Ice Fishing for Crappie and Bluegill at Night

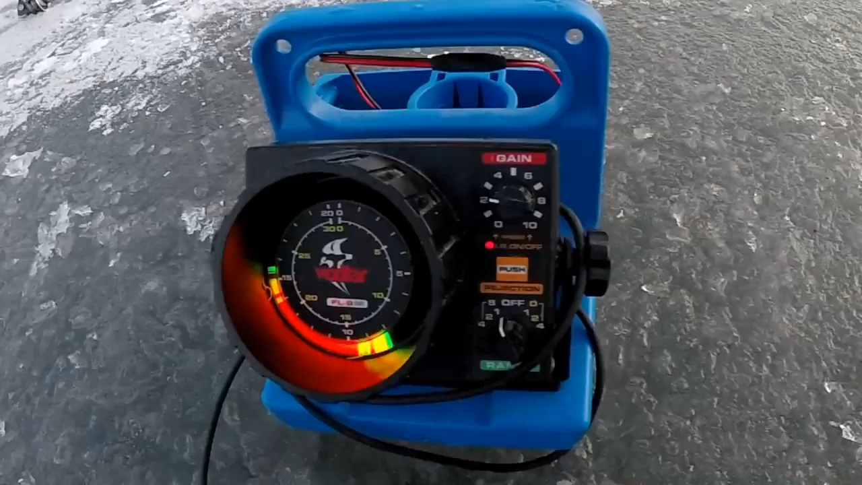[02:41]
all of a sudden they're coming out of the weeds green there is weed there in the bottom but that red is I got
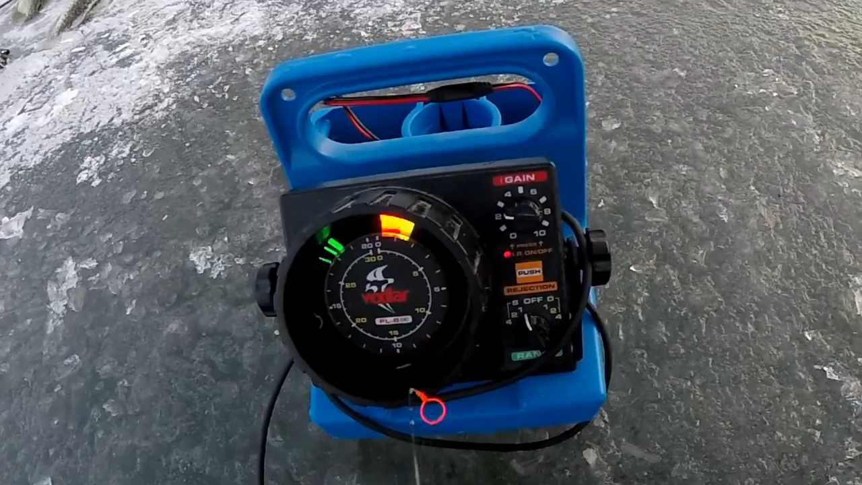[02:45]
you a little bit yellow and red right there is weed too but the red one is a fish sometimes sitting in the weeds right there